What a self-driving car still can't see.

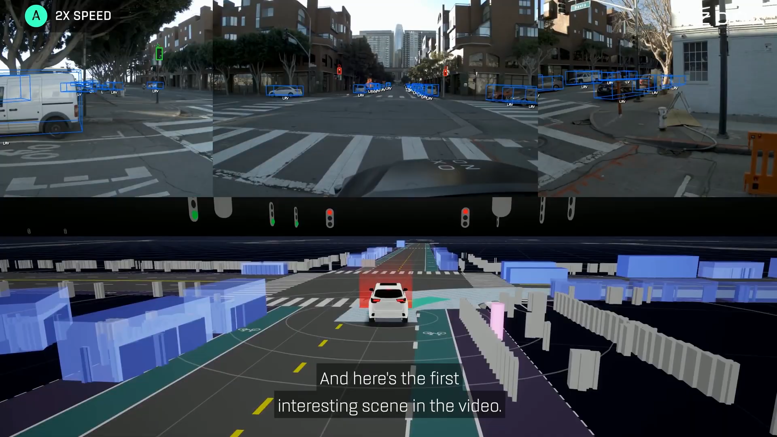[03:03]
This video from Zoox, an autonomous vehicle startup bought by Amazon, is especially illuminating.
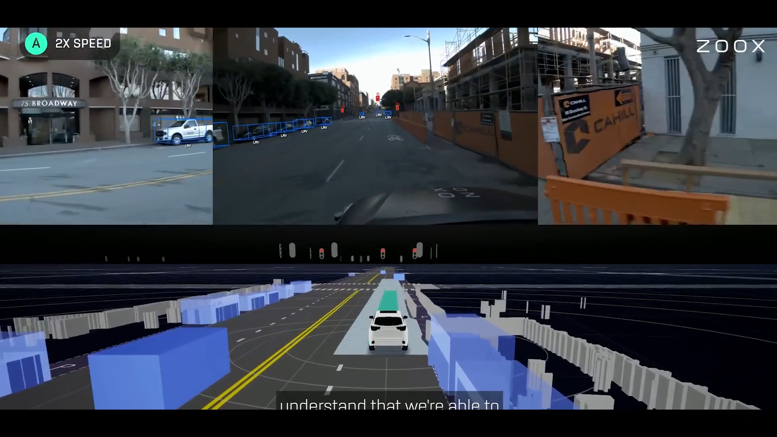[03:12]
In the top half of the Zoox video, we see the image taken from three of the onboard cameras,
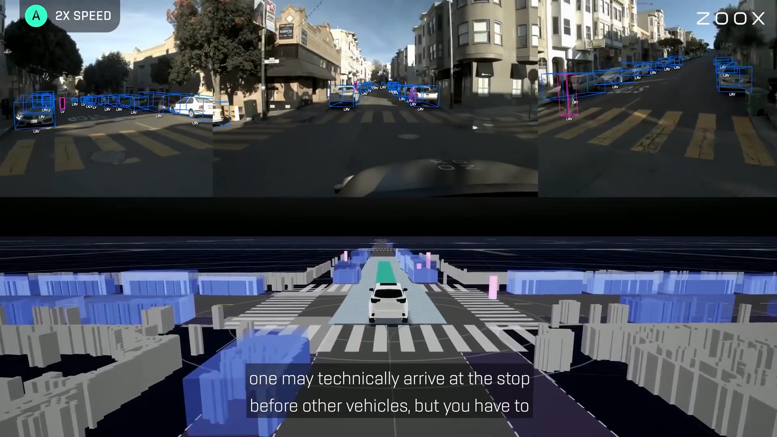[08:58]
Houses, trees, lamp posts, and most stationary things are just indistinct stuff visualized by Zoox as gray walls.
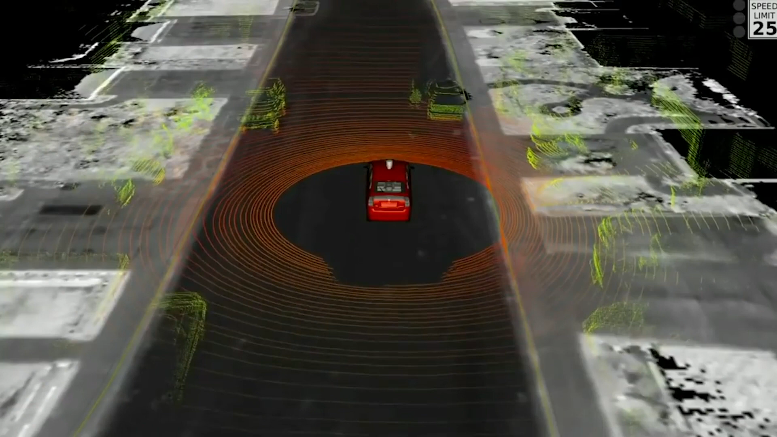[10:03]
This is a woman in an electric wheelchair chasing a duck in circles on the road.